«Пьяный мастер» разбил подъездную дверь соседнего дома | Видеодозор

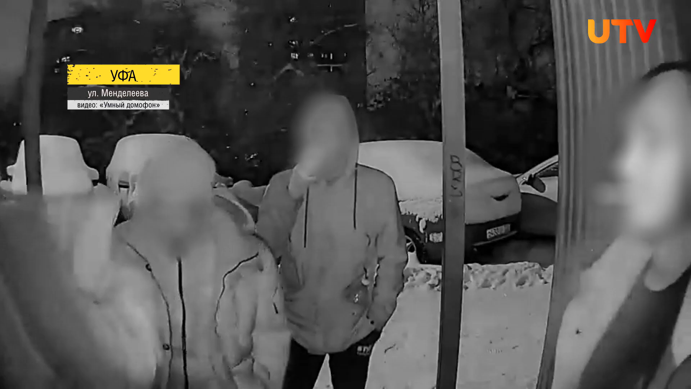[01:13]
Потерпев неудачу, парни решили сменить тактику. Они попытались проникнуть в подъезд через окно второго этажа. Но и тут ничего не вышло. Тогда настырные ребята продолжили звонить в домофон и будить жильцов. Алло, да, здравствуйте, сантехник на третий этаж.
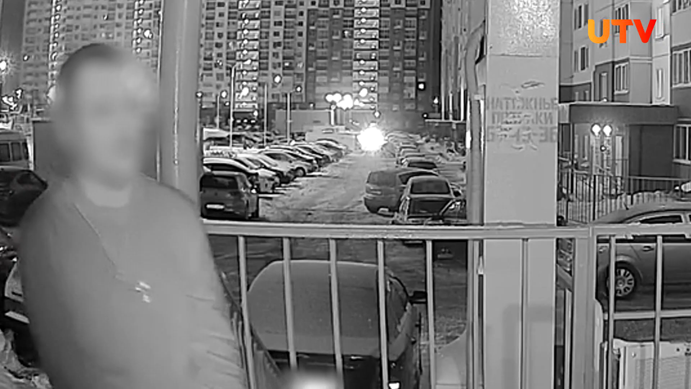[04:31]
А этот изрядно выпивший житель Оренбурга готовится напасть на стеклянную подъездную дверь.
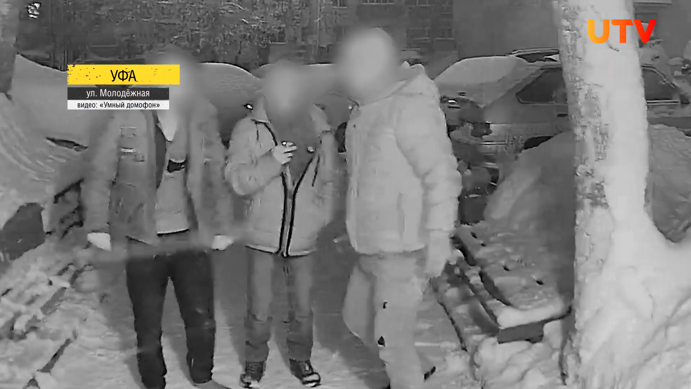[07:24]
уфимской многоэтажки произошла потасовка. Жильцы затеяли драку с завсегдатами квартиры, которую использовали как алкопритон.